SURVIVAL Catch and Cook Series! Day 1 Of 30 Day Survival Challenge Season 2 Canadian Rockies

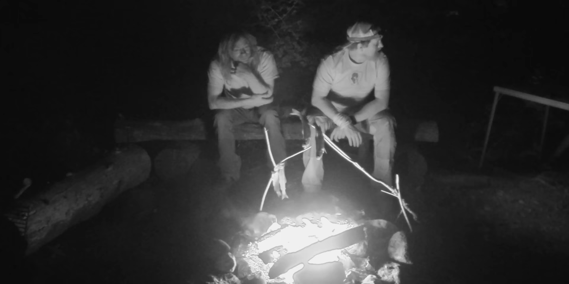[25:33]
Oh they're not big you know. But we just work our way further and further and the fish will get bigger and bigger and the bears will too. So they'll be good.
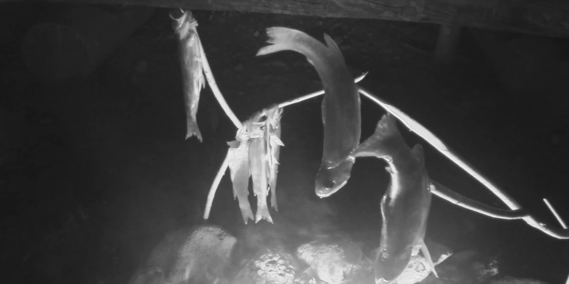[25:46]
Yeah and it's beautiful out here. Man is it beautiful.
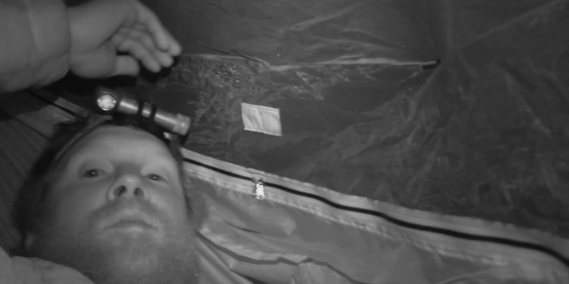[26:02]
All right. I am in my hammock. Oh man. This feels so good. What a day. Four fish. In Canada. My first catch of this new Avenger. And I'm in my hammock. I feel like I'm back. I'm like home. I keep saying I'm going to set this up in my house and sleep in it. I don't.
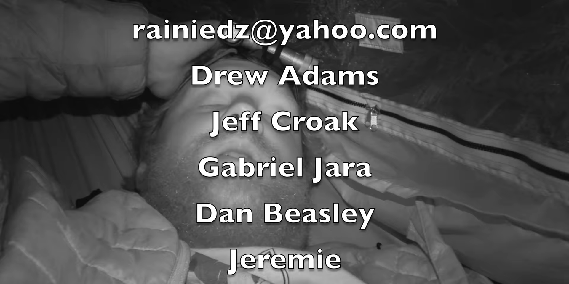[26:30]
But I never sleep so good as I do when I'm out here in my hammock in the wild.